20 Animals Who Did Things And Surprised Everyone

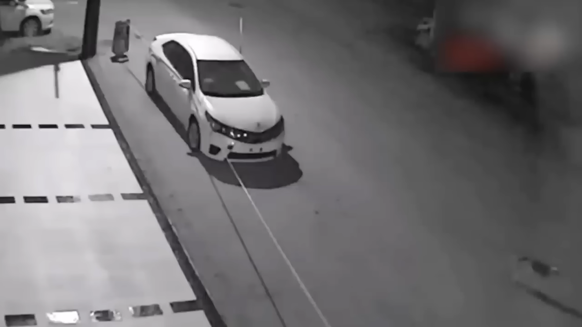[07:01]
You park your car on the street outside of your house for the night, like you've done a thousand times before,